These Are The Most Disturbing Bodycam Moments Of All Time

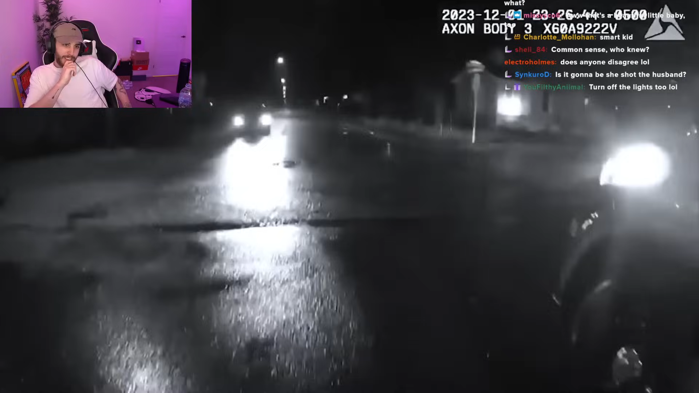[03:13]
Right. 34 go. Why do I feel like it's going to be a twist? Supposed to be in the driveway.
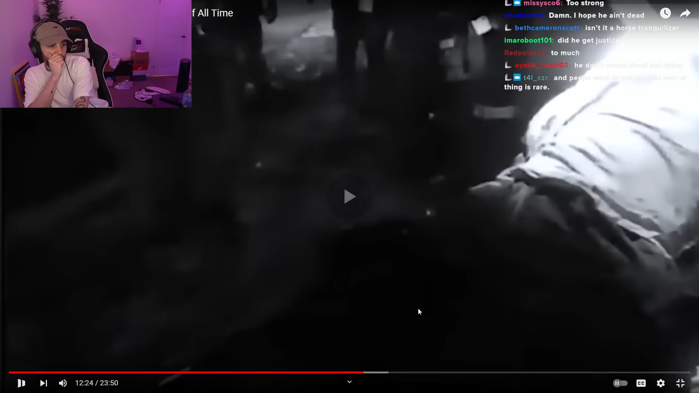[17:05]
And paramedics gave him 500 milligrams shot of ketamine, but the recommended amount for a patient of this size and body mass is only 320 milligrams.